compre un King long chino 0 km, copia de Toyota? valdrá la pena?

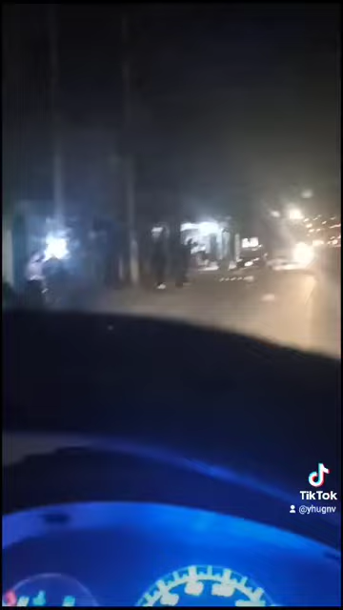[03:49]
Ahí ya estoy prácticamente regresando por la calle iluminada hacia mi casa para dejar el vehículo todo contento,